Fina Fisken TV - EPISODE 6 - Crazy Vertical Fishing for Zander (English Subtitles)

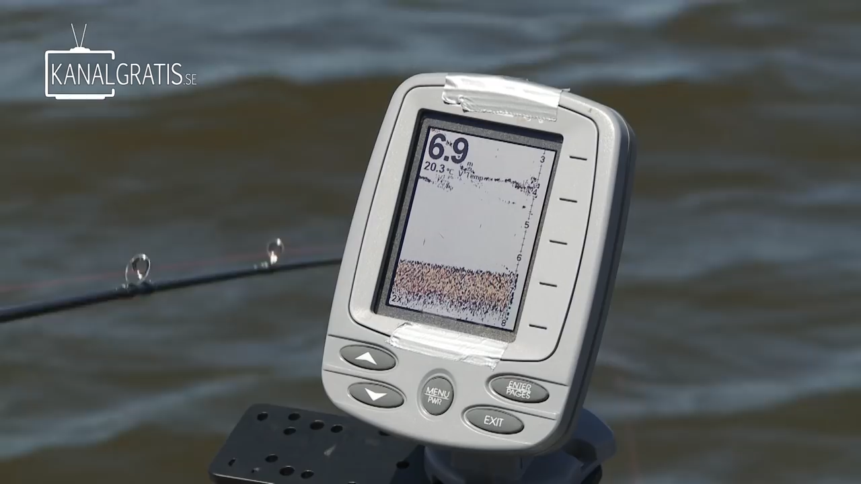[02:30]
Man ser sin jigg, man ser sin fisk och så skjuter man prick på den. Ja. Och de som är riktigt duktiga på det är säkert du med, kan ju skjuta prick på speciella individer. Ja, man kan välja bort fisk som är för liten och bara försöka ta de här stora.
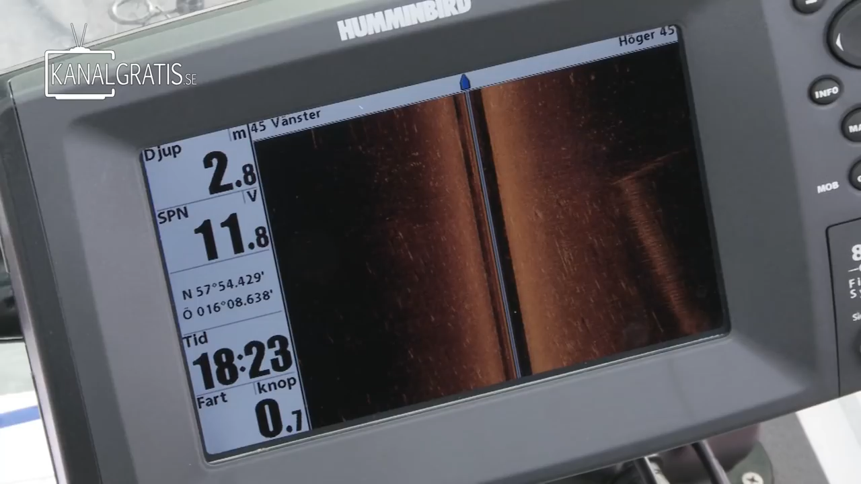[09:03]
On screen: depth 2.8 m, speed 0.7 kn
Och så är det ju dessutom GPS och plotter på det här lodet, så att ser vi en fisk här nu på side imaging som kanske ligger 30 meter från sidan och vi har kört förbi det, men det finns ju en historia på det med som på ekolodet då.
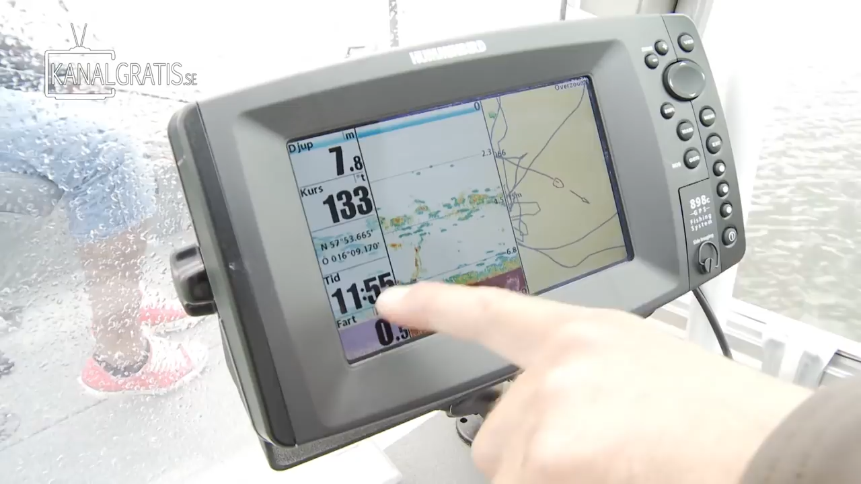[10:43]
Ser du där? Har jag huggt tagen så drillar jag upp den där. Vilket djup tog du den på?
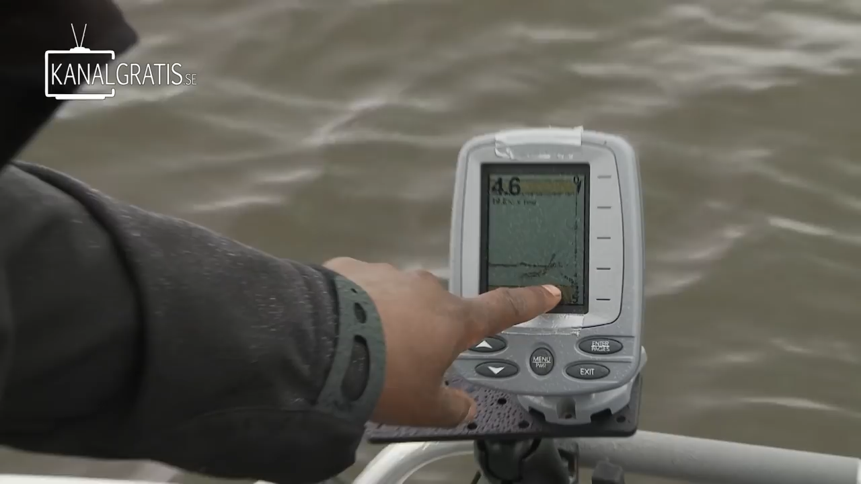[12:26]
Där går den ner till botten igen. Den var ganska djup på 4 meter och tecknar så där stort.
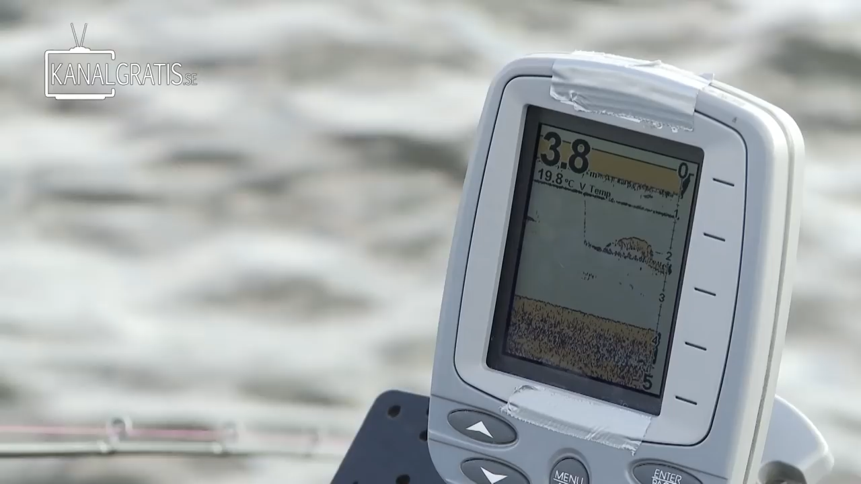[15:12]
On screen: water 19.8°C
Nu! Nej, kolla, han viker ner. Nej, han följer. Den fisken följer.
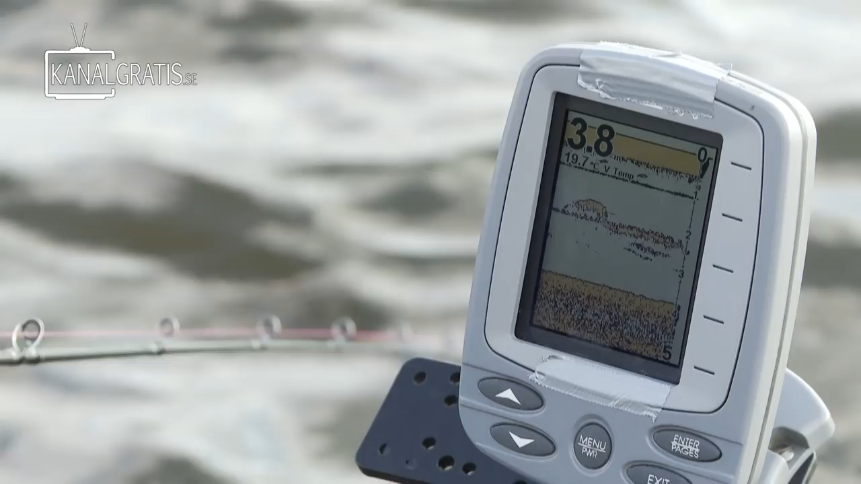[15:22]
On screen: water 19.7°C
Nej, han gick. Ser du? Han
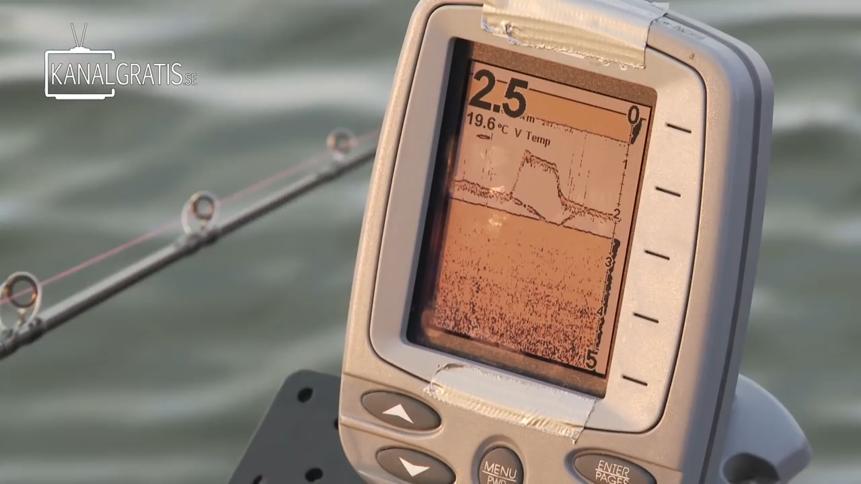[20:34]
On screen: depth 2.5 m, water 19.6°C
Det långa ekot i mitten på 2-meterskurvan, ja, det är min jigg som tecknar. Och här ser vi nu en fisk som stiger upp och tar sig en titt på jiggen. Det är ekot under 2-metersstrecket, närmast botten. Ska jag prova Cajans knep och lyfta lite här? Nu gör jag det.
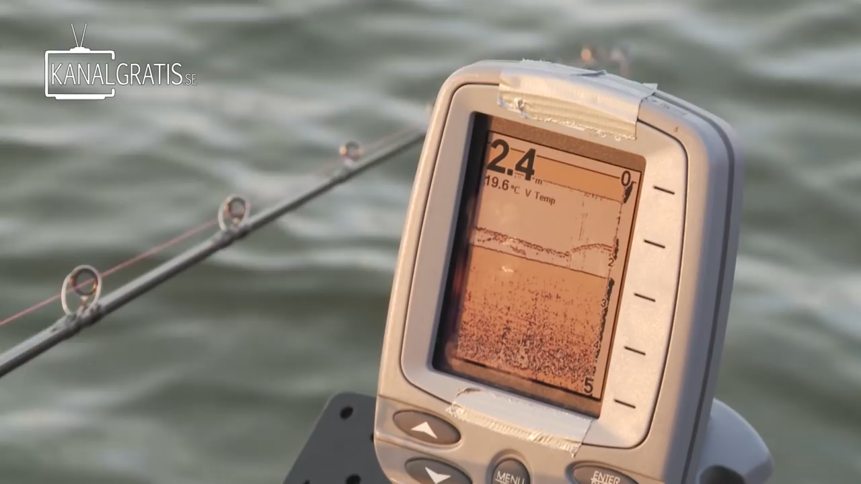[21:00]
On screen: depth 2.4 m, water 19.6°C
Jag har inget eko med längre alls. Vi ligger hyfsat stilla med båten, eller så driver vi väldigt, väldigt sakta. Den här ska jag tjata upp.
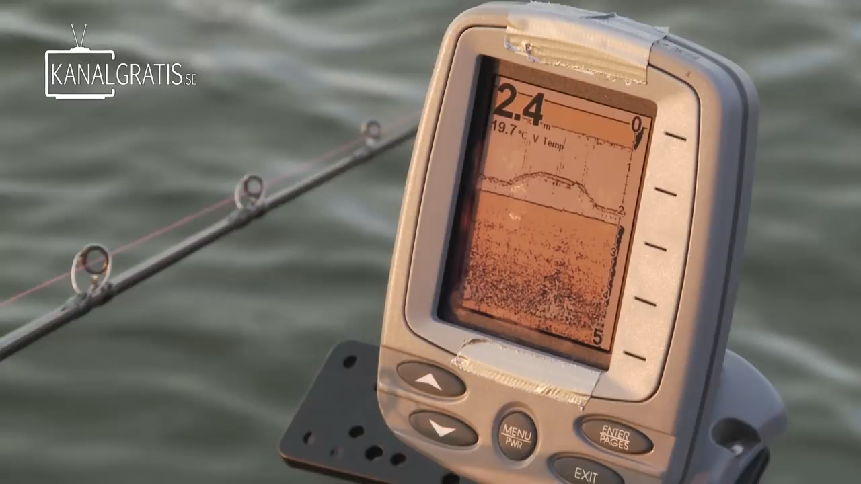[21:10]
On screen: depth 2.4 m, water 19.7°C
Ja, klockan stiger här. Åh, en stor fisk.
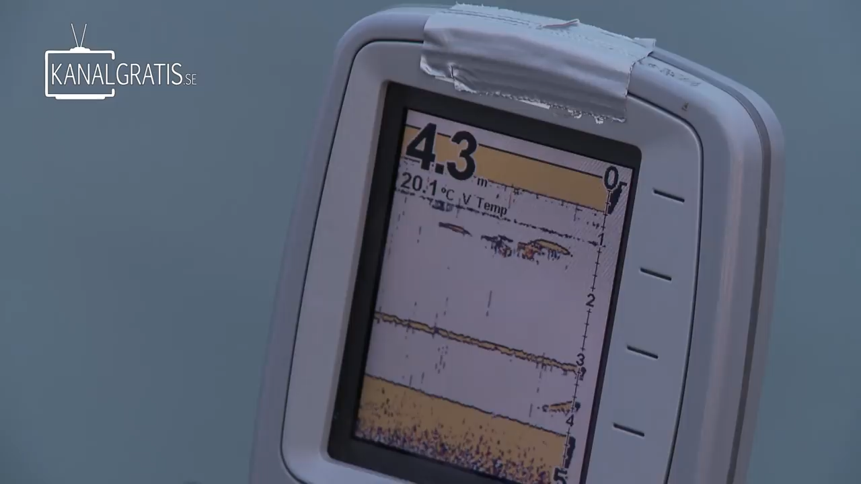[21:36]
On screen: depth 4.3 m, water 20.1°C
En till under. Där är stor fisk. Där tog jag! Bra!